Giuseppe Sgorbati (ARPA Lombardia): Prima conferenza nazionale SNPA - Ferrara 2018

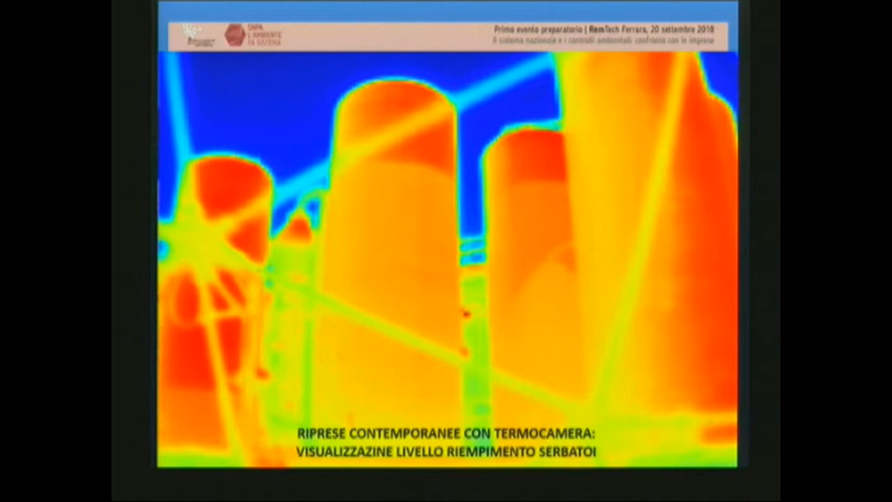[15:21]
del livello di riempimento dei serbatoi è immediata e ci permette di complementare l'indagine con altre valutazioni un filo più sofisticato tutto da sviluppare naturalmente anche questa attività